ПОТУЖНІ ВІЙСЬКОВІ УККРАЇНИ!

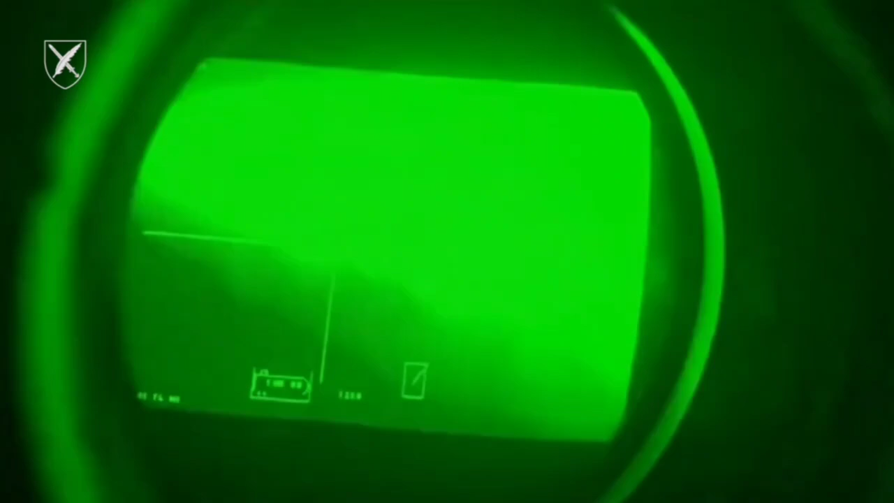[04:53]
Тепловізор дуже качествений. На 10 кілометрів, ну, от мило собисто, навіть на 8700, цель чітко бачиш.
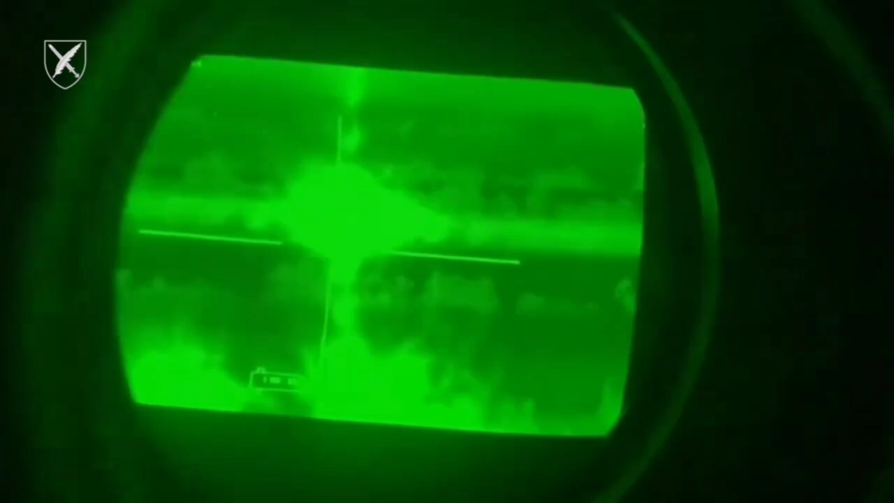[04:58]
Так, не вистачає дальності польота фугаса, він на 3 кілометри самоліквідатор зробує.
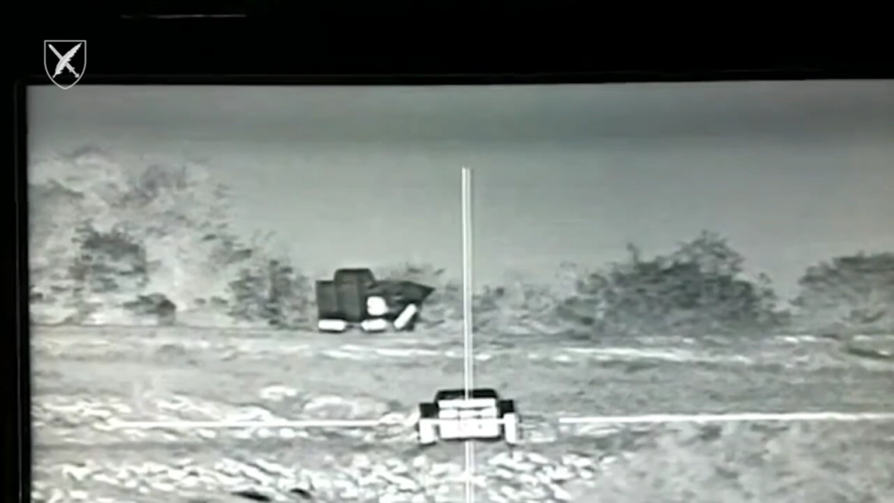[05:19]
Захват цели секунди займають. Просто секунди.
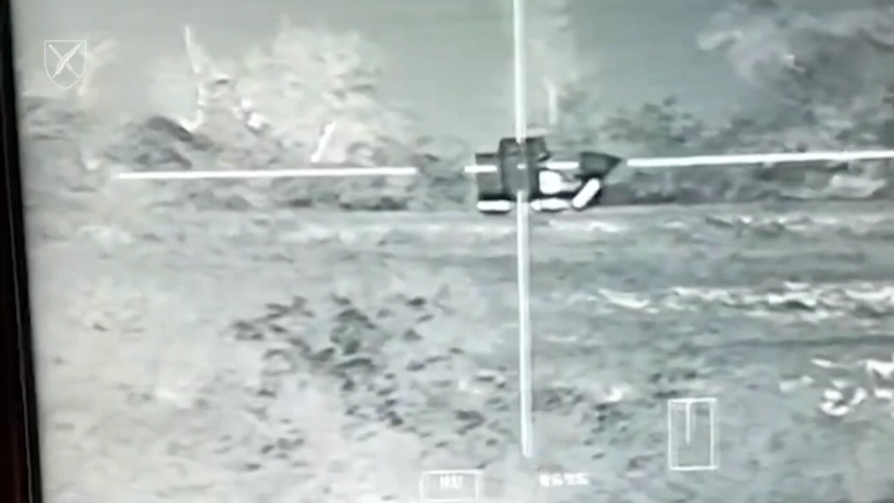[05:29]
Видімость краще, ніж днём. Нужно закинуть в окопи, не питання.